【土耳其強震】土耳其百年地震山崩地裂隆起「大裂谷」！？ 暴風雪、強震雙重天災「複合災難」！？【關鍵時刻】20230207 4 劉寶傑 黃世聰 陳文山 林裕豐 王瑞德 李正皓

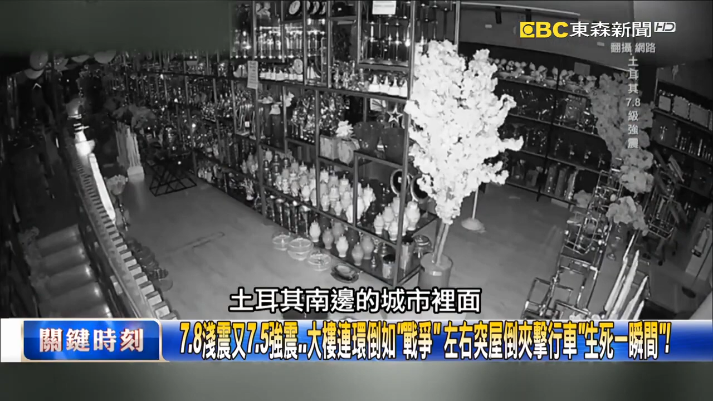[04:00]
裡面真的大家都不敢待在室內這是有建築物的可能太遠的你看這是什麼這是大樓的監視器拍到這個畫面你看整個這個監視器看到畫面看開始地震的時候一開始還搖晃比較小那整個你看這個整個地震搖晃的程度你可以看到這
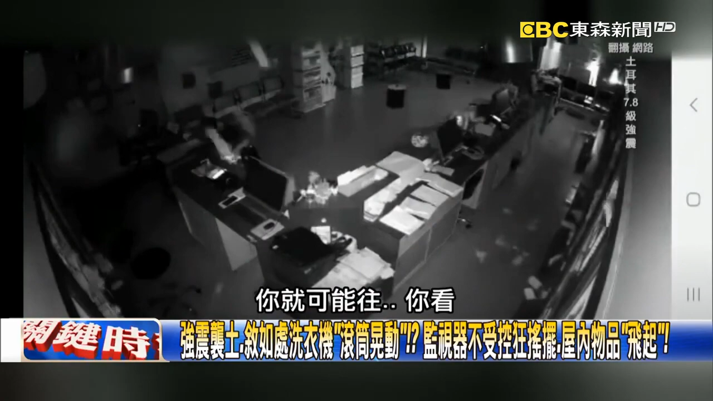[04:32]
你就可能往下這所有商店裡面的東西東倒西外你看這掉還不是我們當東西掉是往下掉它不是往下掉這往旁邊掉耶它是用飛的這樣左右飛耶你看這個震的你看